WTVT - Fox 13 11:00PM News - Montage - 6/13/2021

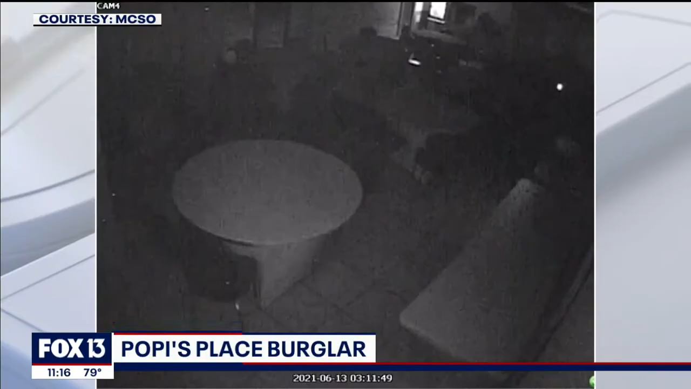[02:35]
happened around 3 a.m at the restaurant on us 301 in ellington the burglar was caught on surveillance camera he
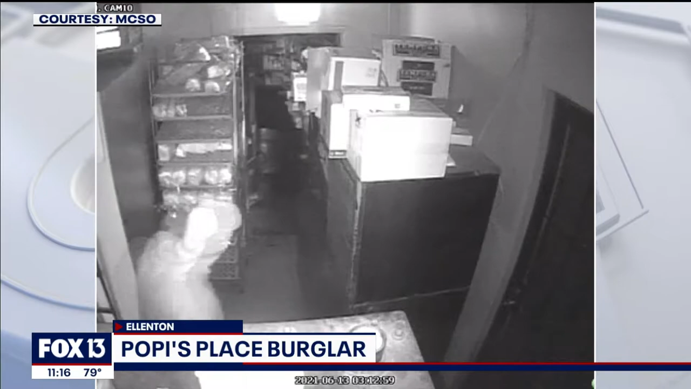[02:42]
broke through a glass door to get inside and then he made his way through the restaurant prying open two doors and a register detectives say he got away with an undisclosed amount of